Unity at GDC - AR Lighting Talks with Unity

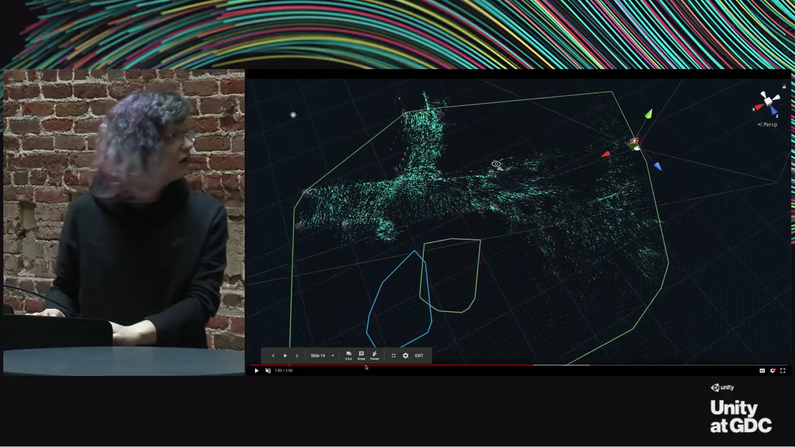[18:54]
You can see the lines of walls and everything.
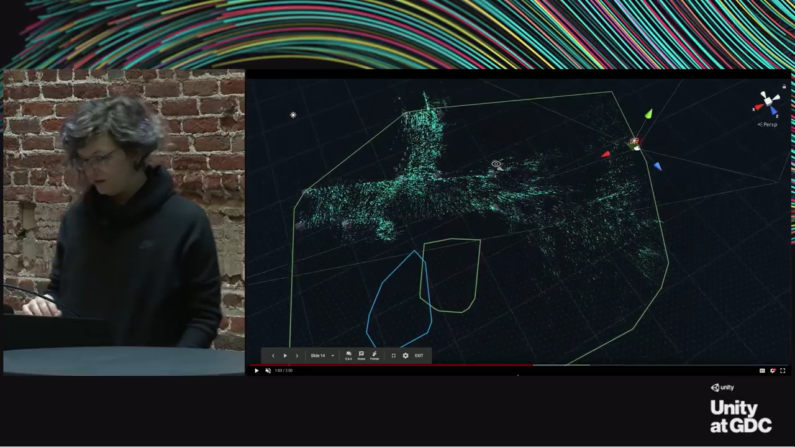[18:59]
And there's one particular phenomenon you start to see, which is these lines that form everywhere. And I've taken to calling these feature trails.
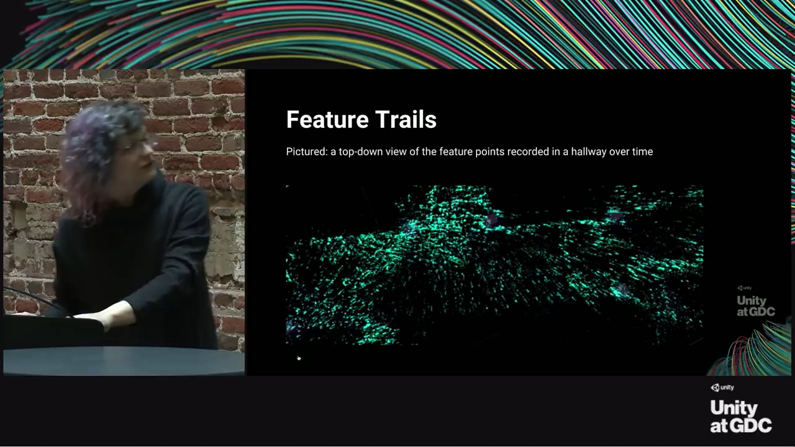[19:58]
And so there's a still of the streaks from the top-down perspective, like I showed earlier.
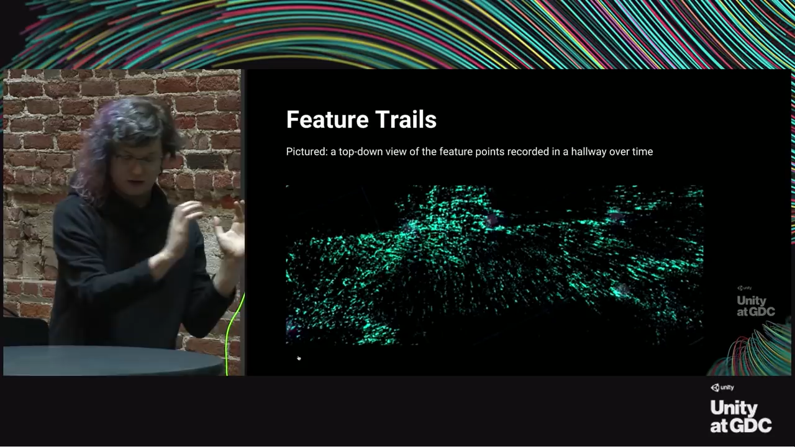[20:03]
So not only from, like, a space perspective, but even from a top-down perspective, these sort of patterns emerge.
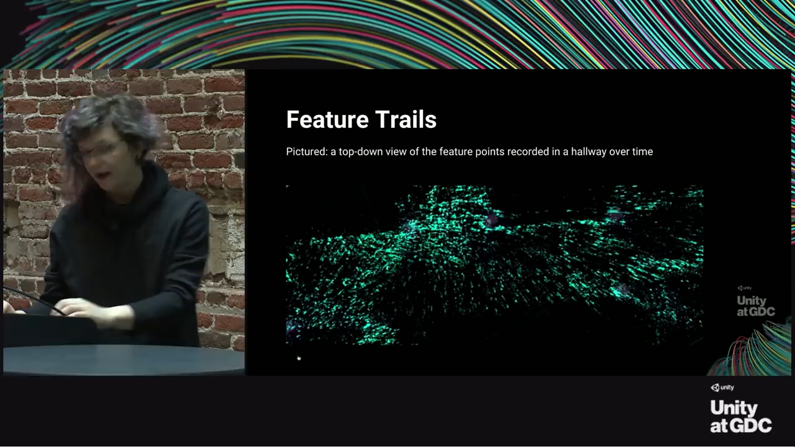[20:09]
And my main takeaway from that example is that the point clouds you get from current AR platforms are provided on a per-frame basis,